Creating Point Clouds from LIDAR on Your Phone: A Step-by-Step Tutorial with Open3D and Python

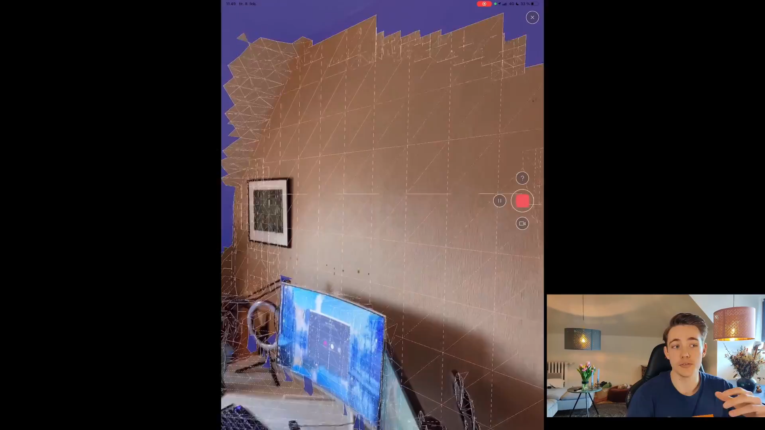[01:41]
where the lighter hasn't returned any values for yet so you could either like wait for that to
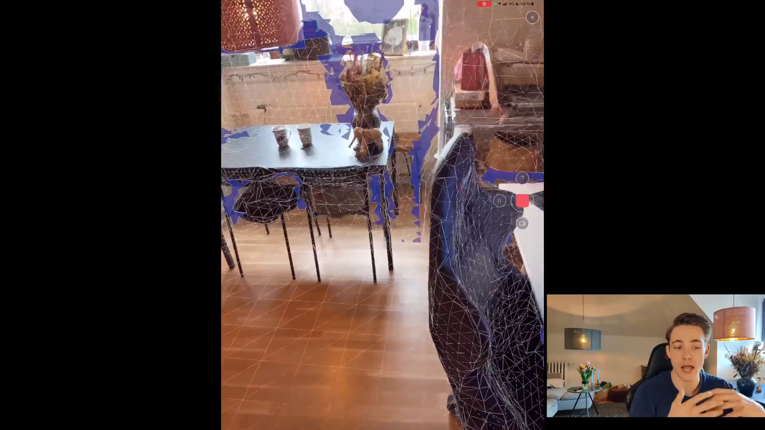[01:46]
capture the values and so on you can see over here in the window it is not reflecting the lighter
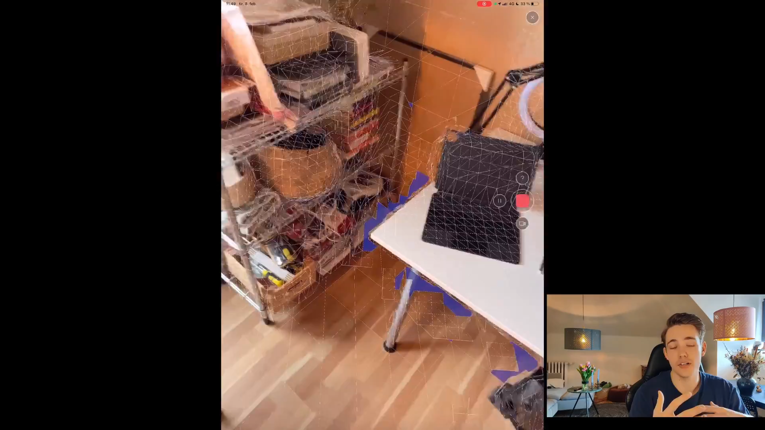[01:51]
or like the laser coming out of the lighter so we can't get any depth information in the window for example
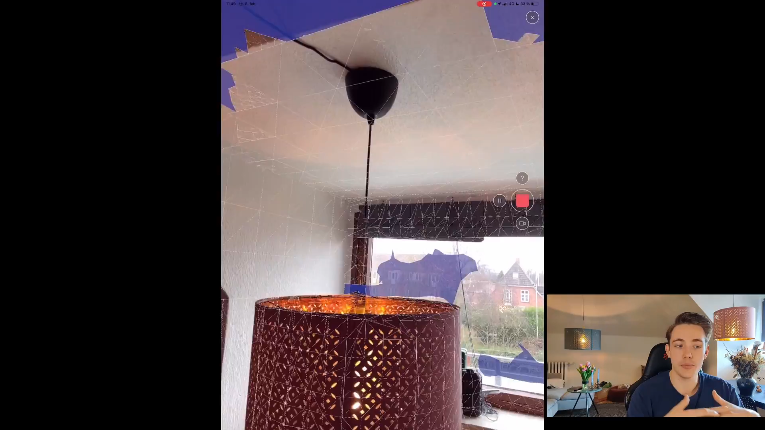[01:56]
because it doesn't reflect the light and we don't know the distance to that object but
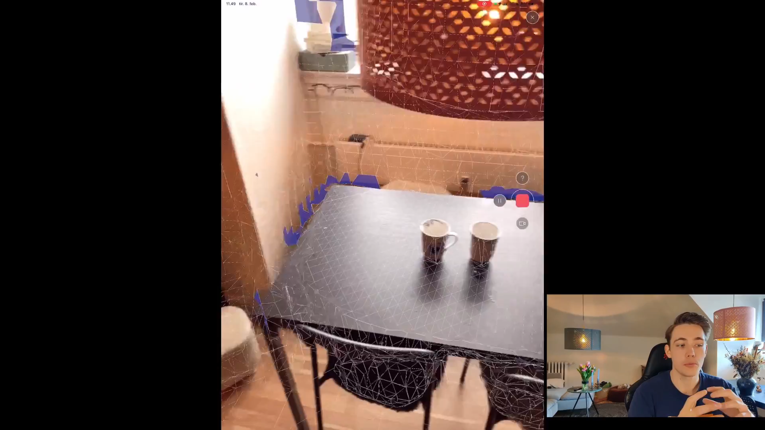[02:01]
we see all the other different kind of objects here in the scene we get all the 3d information then we are just moving
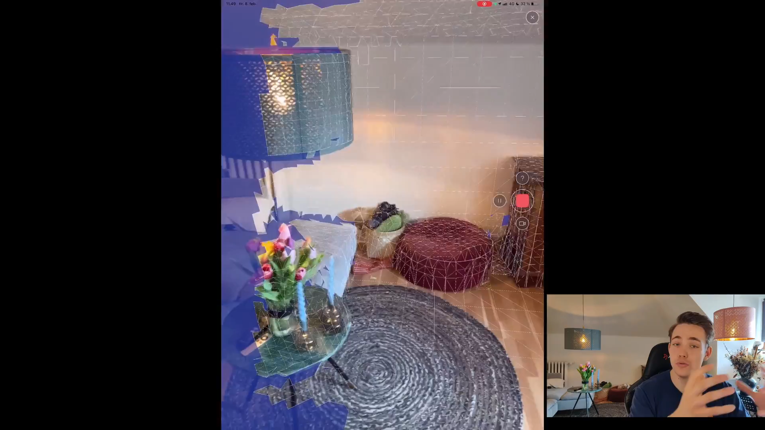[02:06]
the camera around and then later on we like to like process it where we can see like all these different
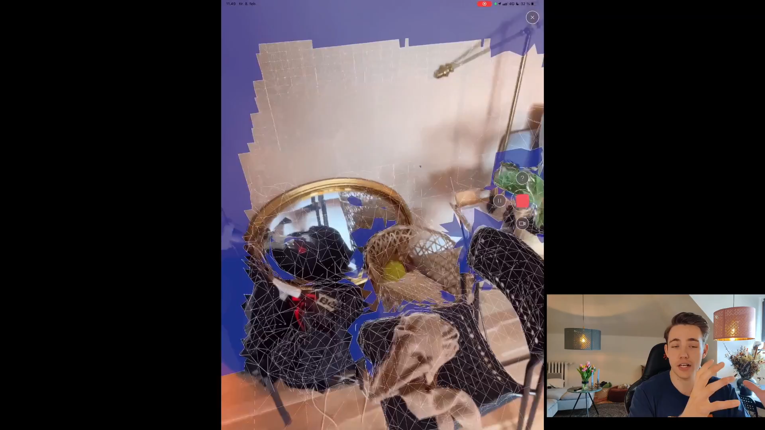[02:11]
kind of views together with the lighter scanner we get information about all the objects and our whole environment here and then we're going to post-process it so we're going to combine all of it together from the different kind like
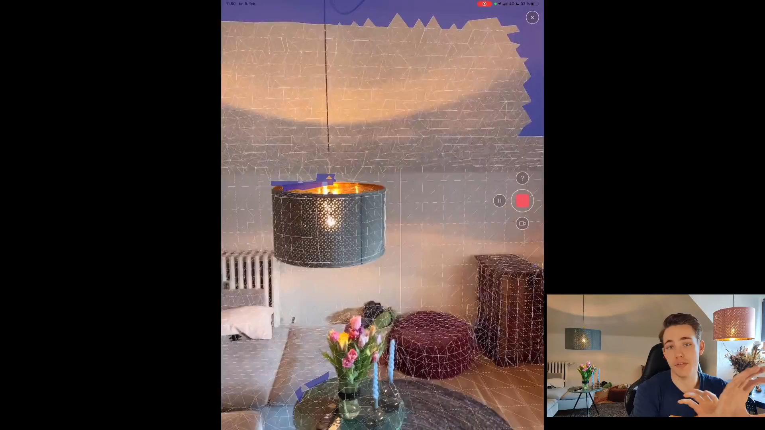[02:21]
camera and laser angles and then we can actually create a point cloud that we can load into open4d
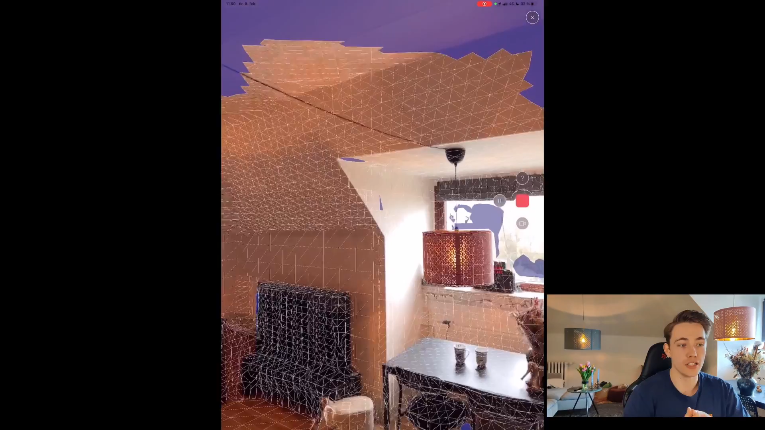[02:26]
so here we can see we're just mapping the whole environment we're trying to get rid of as
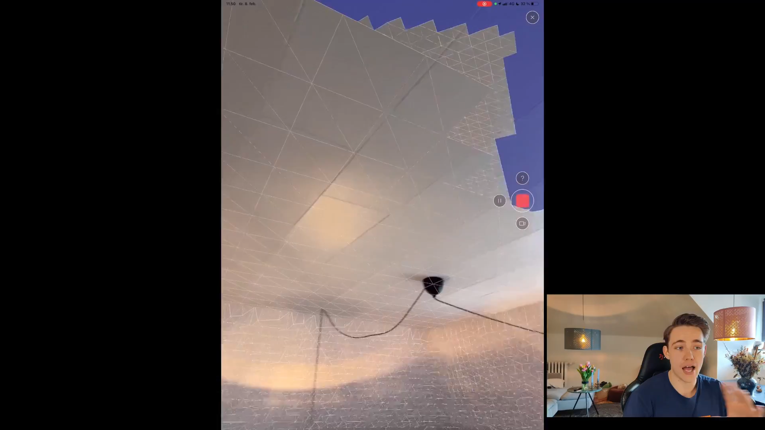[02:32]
many blue areas here as possible because we just want to get all the information here and we actually get really nice details and exact depth to all the different kind of objects in our
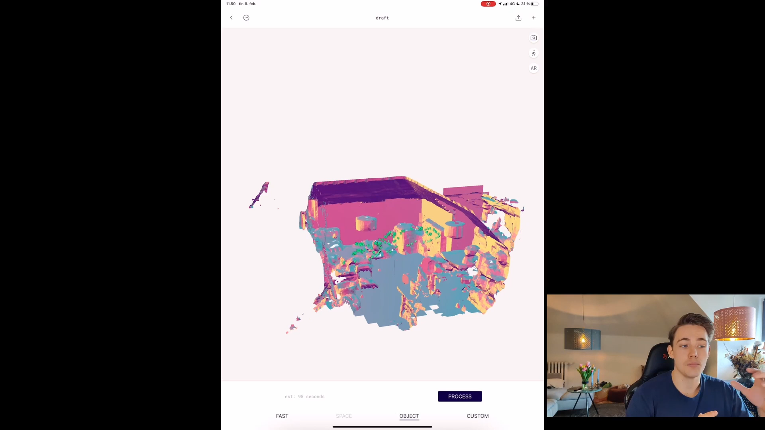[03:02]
like all the angle views that we have when we were moving around in the environment then we go down process it for fast space object or custom if you want to create like a point cloud
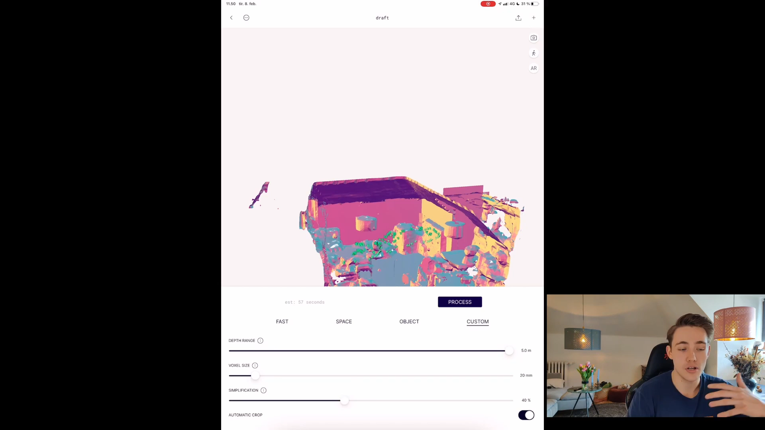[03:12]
that is good for the memory good for objects or we just want to process it fast if you have a really large point cloud we can actually just move around in different kind of rooms environments and so on and
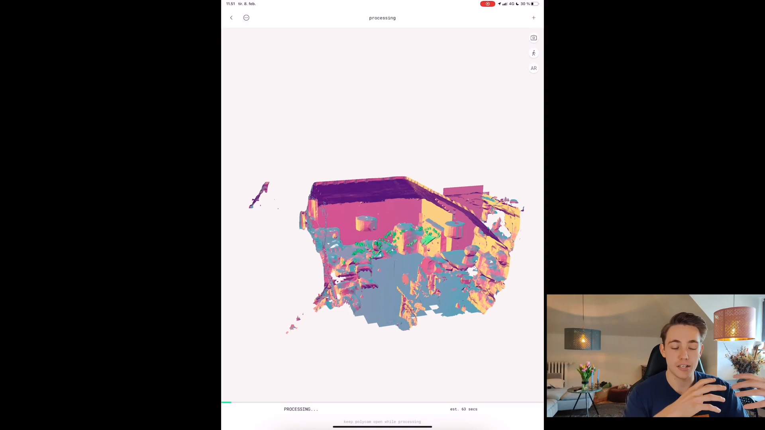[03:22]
combine them all or you can just take individual objects make a 3d scan of that one and then process it export the files and then we can actually load it into open3d
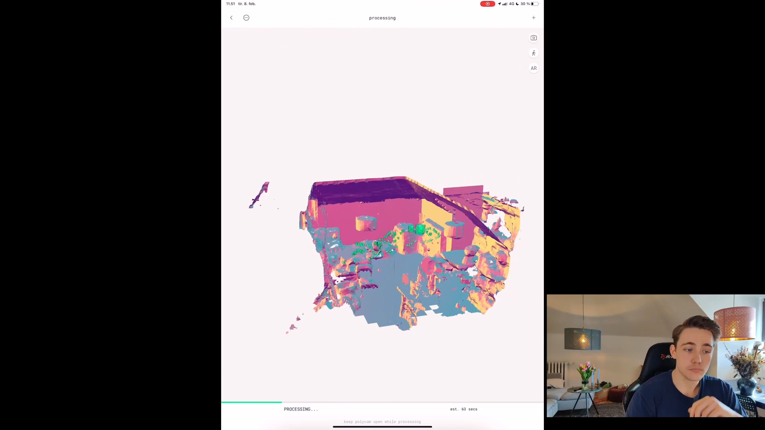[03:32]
so here we can just see is processing the information and the data here from all the different kind of sensor or camera views and then we're actually just processing it we can see that it takes an estimated
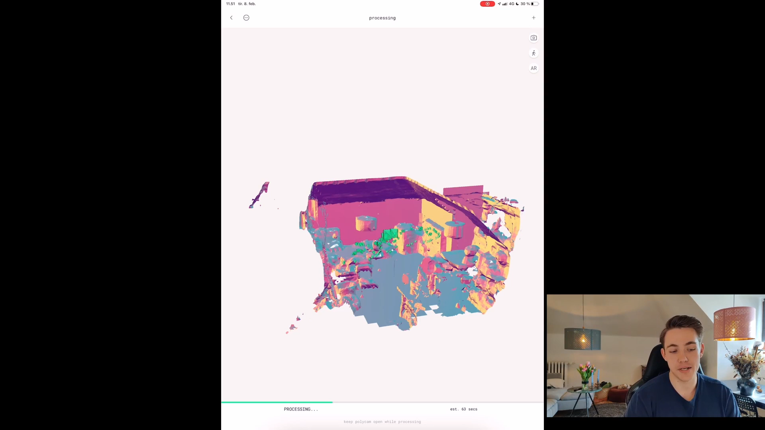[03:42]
time of of about one minute to process this whole environment then when it's done processing we can see the whole reconstructed environment here that we had by capturing all the information and data
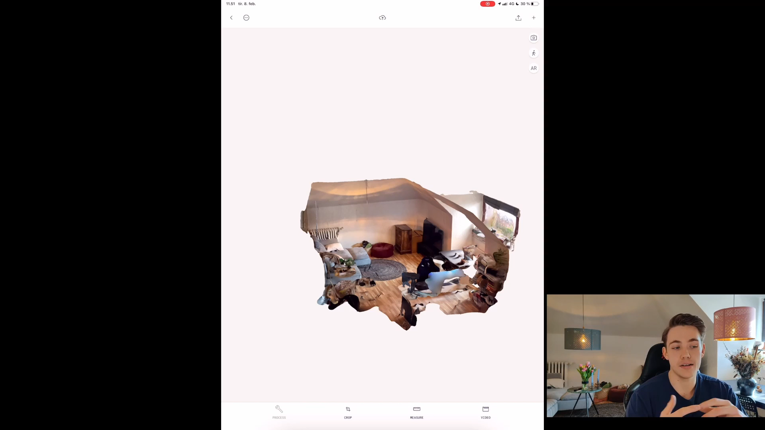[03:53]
from our cameras when we're moving around in the environment then we can play around with the point cloud here we get all the points we get all all the like the call information about the point that we had we
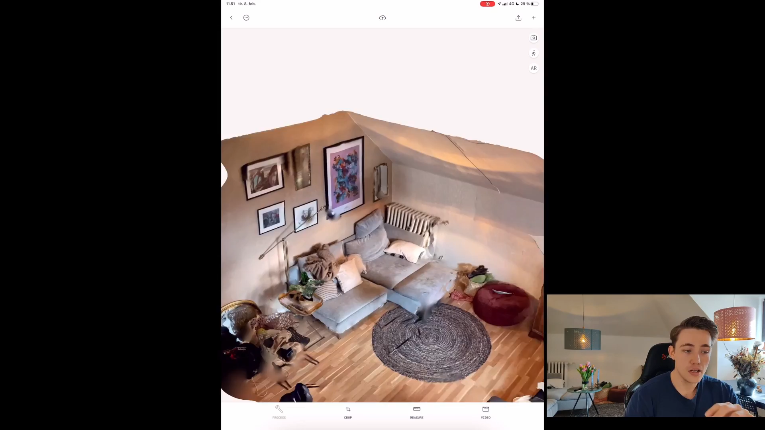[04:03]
can zoom in see all the details in our point cloud and so on so we can see like did we capture or not we can see there's some bright spaces um around here at the table and under the
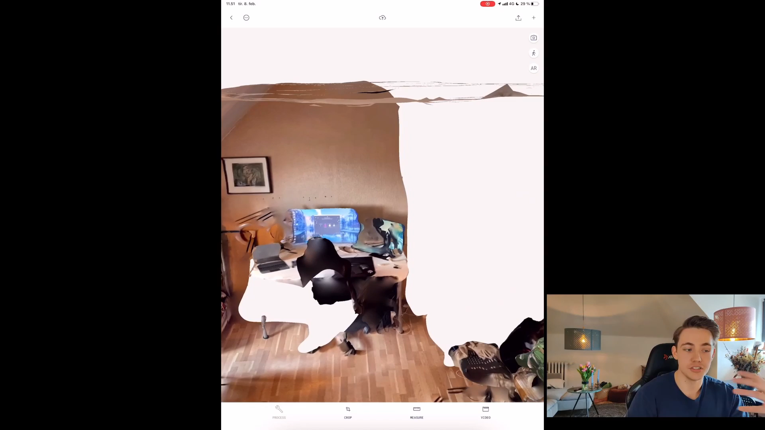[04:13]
chair because i didn't um i didn't take any measurements or i didn't like um take the camera and and measure under the table for example so it doesn't know anything about those points so i